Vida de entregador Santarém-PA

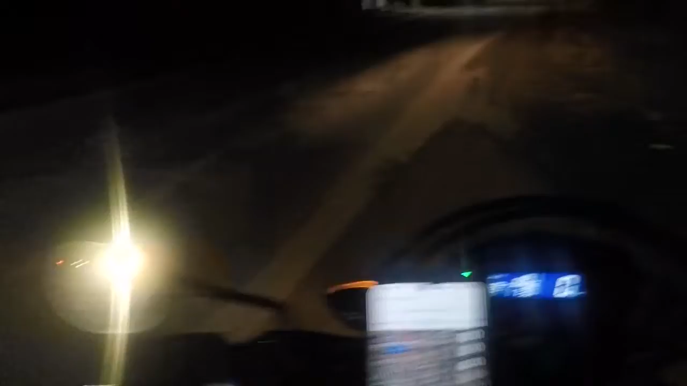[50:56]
Cara, vem um carro doido aí, tá vendo? Acho que é nessa bem aqui, mano. Que dobrar.